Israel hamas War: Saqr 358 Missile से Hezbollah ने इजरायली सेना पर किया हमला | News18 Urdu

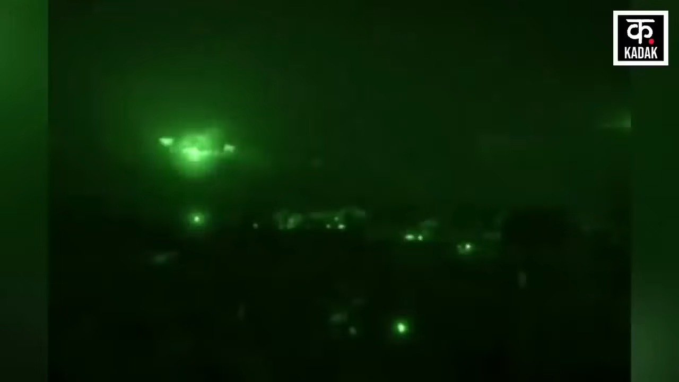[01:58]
वीडियो में एक इसराइली हरमीस 450 UAV को एक मिसाइल से टकराते हुए दिखाये गया